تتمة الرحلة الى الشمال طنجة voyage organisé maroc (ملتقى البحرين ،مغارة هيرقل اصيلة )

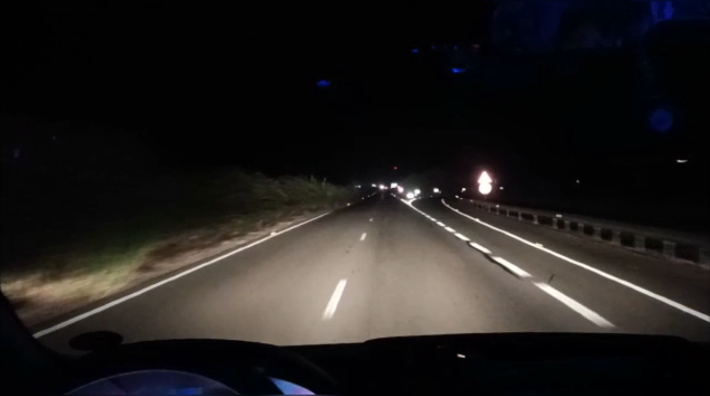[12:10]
صافي هنا حنا صافي شفنا الغروب وكان ظلام الحال، خصنا نرجعوا بحالاتنا صافي طريق العوده المكناس. فكنتمنى يكون عجبكم الفيديو ديالي والرحله ديالي.